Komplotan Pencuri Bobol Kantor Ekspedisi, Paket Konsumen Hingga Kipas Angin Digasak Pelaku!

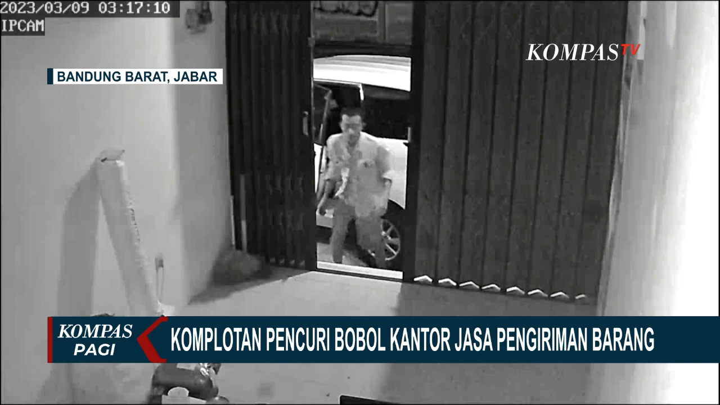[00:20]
Pelaku yang berjumlah tiga orang masuk melalui pintu depan dengan cara menjembol gembok. Pencuri mengambil empat buah paket milik konsumen, timbangan, dan kipas angin. Peristiwa ini telah dilaporkan ke Polsek Batu Ajar. Maksud kami Polsek Batu Jajar.